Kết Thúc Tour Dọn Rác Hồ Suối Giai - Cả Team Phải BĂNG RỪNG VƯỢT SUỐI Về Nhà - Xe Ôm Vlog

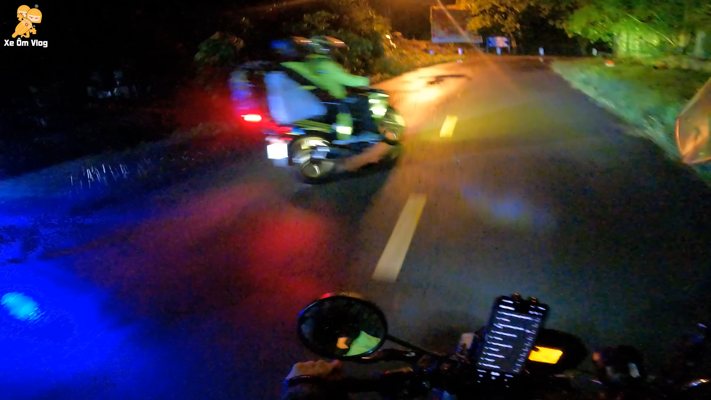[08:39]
Phà nó đi chuyến cuối rồi. Chậm ơi nha, coi chừng té nha. Gọn vô. Hai xe nữa, gọn vô.